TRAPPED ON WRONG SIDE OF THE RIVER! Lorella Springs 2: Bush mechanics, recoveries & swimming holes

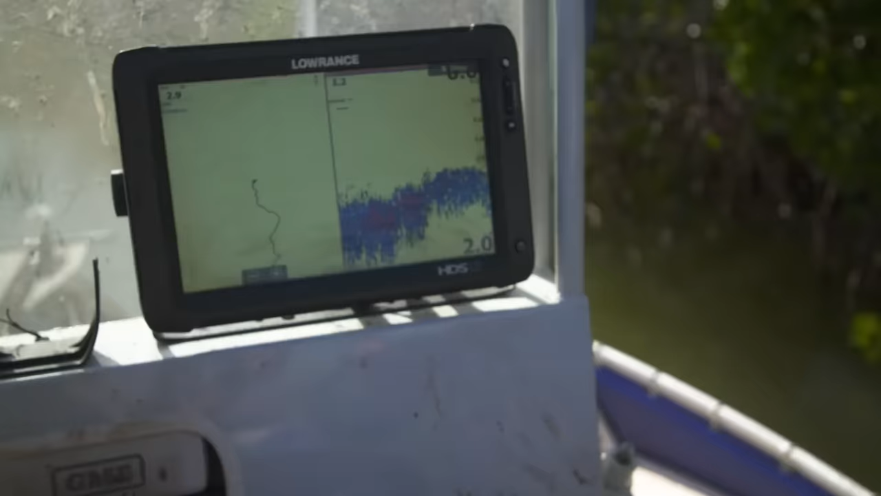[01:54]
Ooh, big log under the water. Around to the right.